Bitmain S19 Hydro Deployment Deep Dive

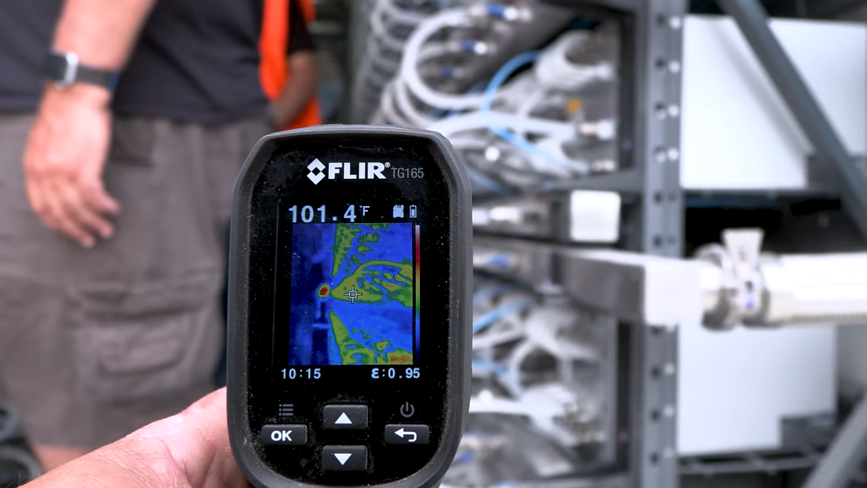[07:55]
On screen: spot 101.4°F
you know you're you're getting the residual heat off the pipes this is the cool side here the warm side back over there on either side yeah it's it's out of your way so those are those large five inch pipes
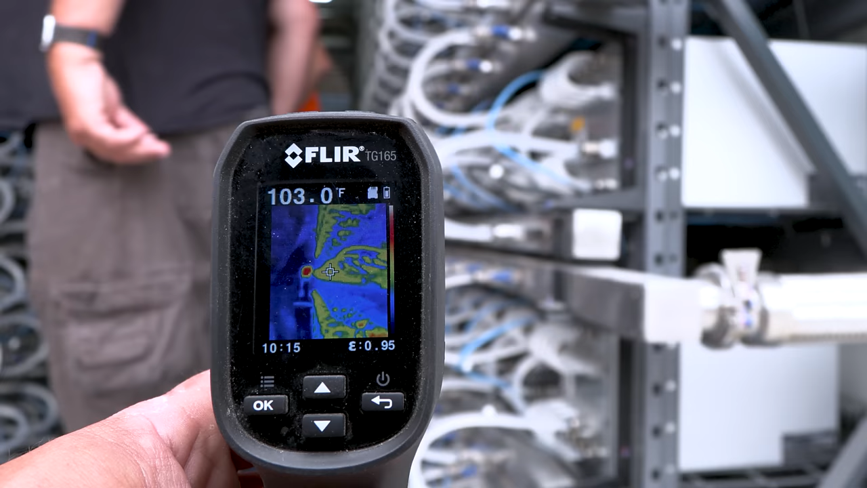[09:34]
On screen: spot 103.0°F
And you could see most of the temperature when it comes to the cold lane.
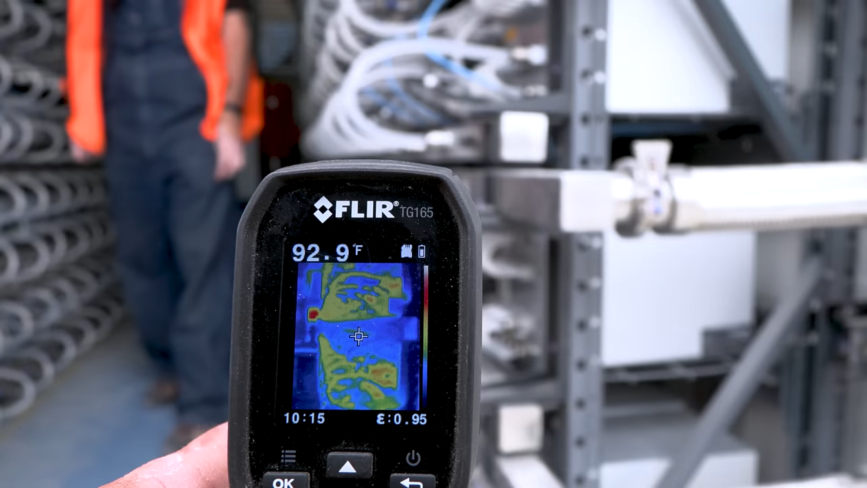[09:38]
On screen: spot 92.9°F
Now it's also not fully apparent, but the power supply itself also is cooled in this.